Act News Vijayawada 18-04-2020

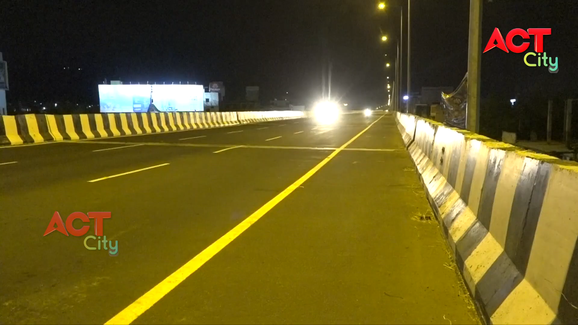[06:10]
పగటిపూట అంతో ఇంతో వాహనాలు అటూ ఇటూ తిరుగుతూ నగర రోడ్లపై కనిపిస్తున్నా రాత్రిపూట మాత్రం రోడ్లన్నీ నిర్మానుష్యంగా మారి కొత్త బెజవాడను ఎప్పుడూ చూడని విజయవాడ నగరాన్ని ఆవిష్కరిస్తుంది.
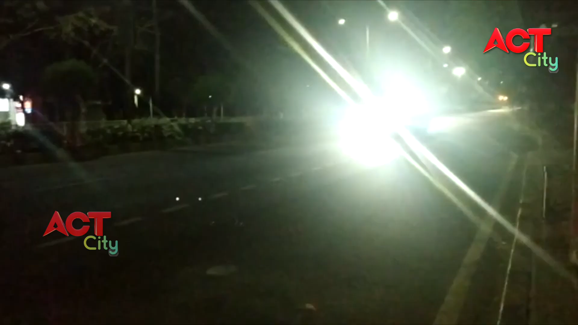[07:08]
తీసుకువెళ్తున్న వాహనాలతో పాటు పెట్రోల్ ట్యాంకర్లు సరుకు రవాణా చేస్తున్న లారీలు జాతీయ రహదారిపై రయ్యి రయ్యి అంటూ దూసుకుపోతున్నాయి.